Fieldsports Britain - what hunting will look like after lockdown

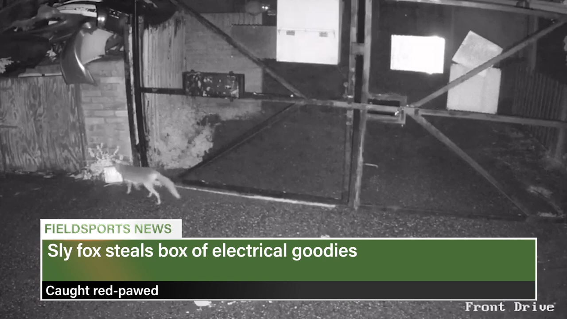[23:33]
Martin Hind from Kent then checked his security camera video to find the culprit. He had complained the box was poked through a gate and left in a puddle. Then around 1am a fox turned up.
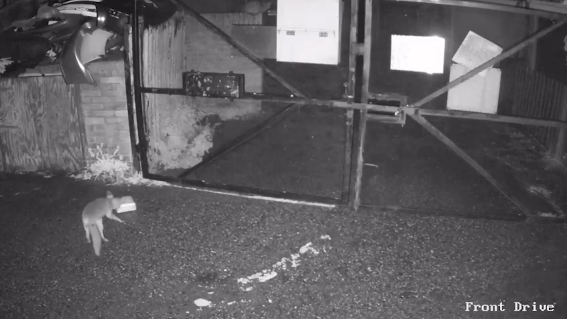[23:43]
The curious creature probed the package for a few minutes, then dragged it off to who knows where. Martin hasn't found the box, which he said was from Hermes, and contained electrical goods.
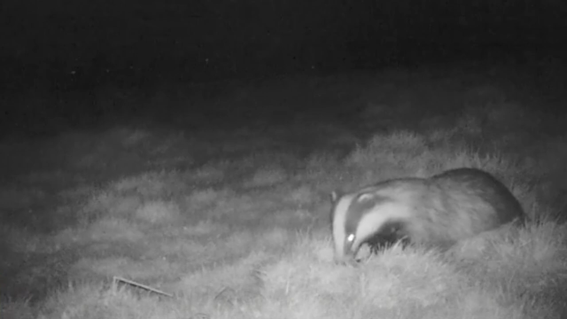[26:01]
Scavengers like this badger eat wild bird eggs. Normally, ground shooter George Wynne Darley is able to shoot and trap some scavengers, such as corvids and gulls.